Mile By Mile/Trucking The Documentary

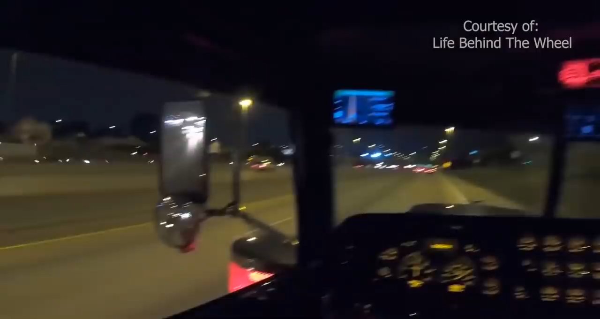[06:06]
So this is how I ride when it's at night.